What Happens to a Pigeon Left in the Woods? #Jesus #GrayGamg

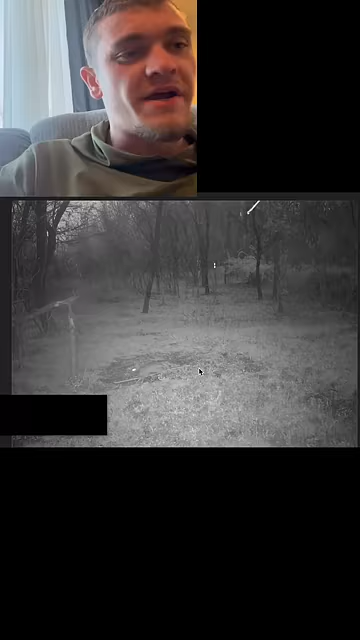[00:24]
So right here looks like we had a little rabbit, probably not who ate the pigeon. Here we have some like big Great Dane looking things. They could be the culprit, but it looks like the pigeon's already gone. So let's keep on flipping. Uh-oh, here's a red fox caught in daytime, which is kind of rare. But it looks like the pigeon's already gone. So we're gonna keep on flipping back. And we may have just found it. Now the pigeon's supposed to be right over here, but I can't exactly tell if it's gone or not. What that is is actually an owl, which is pretty cool. So I've actually skipped ahead. That's the day I'm setting out the pigeon.